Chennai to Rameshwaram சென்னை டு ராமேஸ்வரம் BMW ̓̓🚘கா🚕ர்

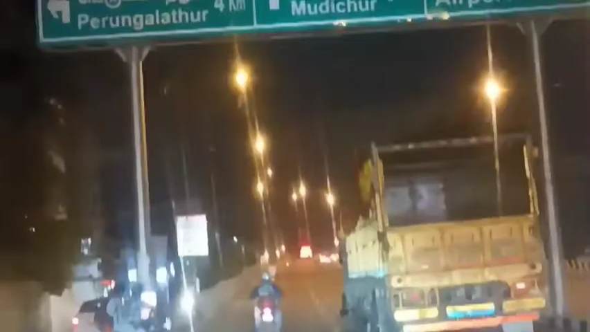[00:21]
தாம்பரம் பெருங்குளத்தூர் பிரிட்ஜ் ஏறி அப்படியே இறங்கி பொறுமையாக போயிட்டுருக்கேன்.
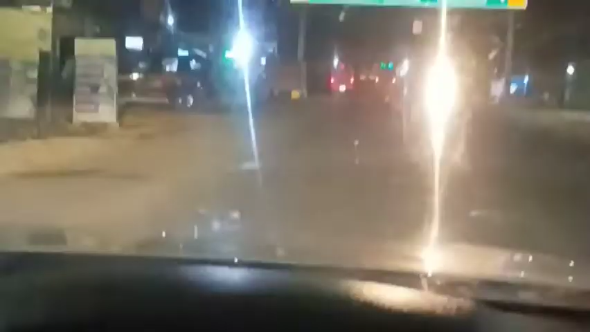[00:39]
நான் லைட் டீ தான் கேட்டேன், ஆனால் லைட் டீ பார்த்தீங்கன்னா எவ்வளோ ப்ரமோண்டாக இருக்குது பார்த்தீங்கன்னா.
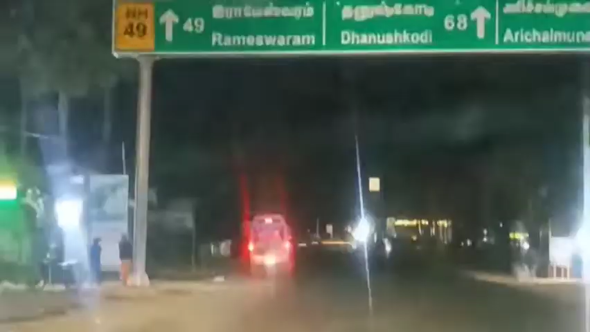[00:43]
ராமேஸ்வரம் 49 கிலோமீட்டர், சரி, தனுஷ்கோடி 68 கிலோமீட்டர்.